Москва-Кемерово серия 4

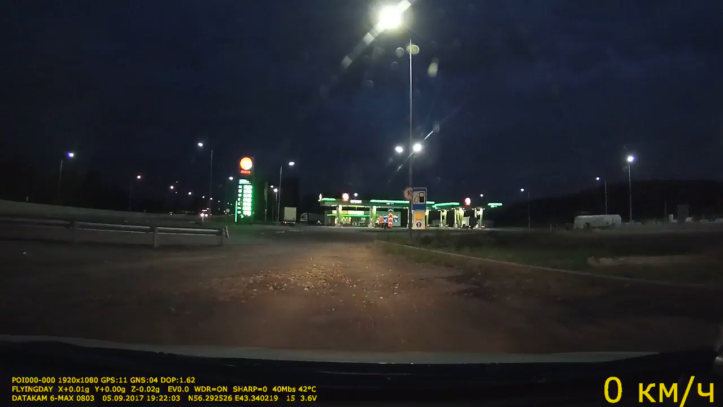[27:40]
дислоцировался, поменял дислокацию. Вот, по-моему, за этой заправкой, ну, прямо на заправке, там не показали место, я там остановился на ночь.
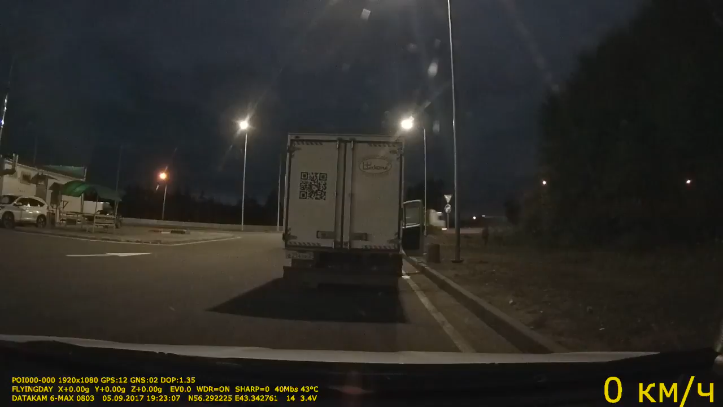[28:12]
Охранник мне предложил встать ближе вот к этому зданию, к шлагбауму.